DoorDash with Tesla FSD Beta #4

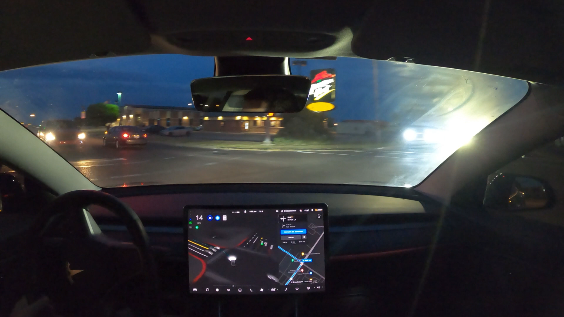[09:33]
car's all around me i hope it doesn't screw up lots of traffic okay it turned in the right lane which is the left lane we need to get over into the right lane though because we will be turning right in just a minute okay we need to be in the right lane come on car this is what it did last time it didn't get in the right lane until the very last second and then it just stopped in the road
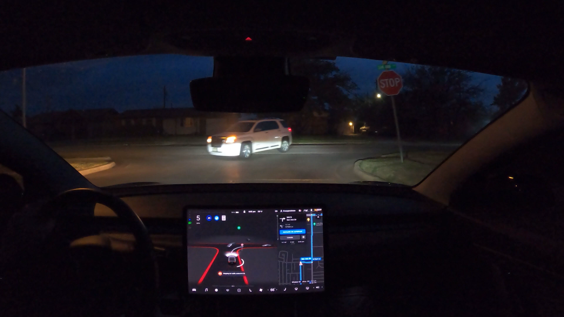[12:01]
oh wow it jerked the bill will for something and then it started turning into that car oh my gosh i'm gonna report that it was doing so good too all right it's clear the last time i came up to this intersection up here it would not correctly go out onto the street it was horrible okay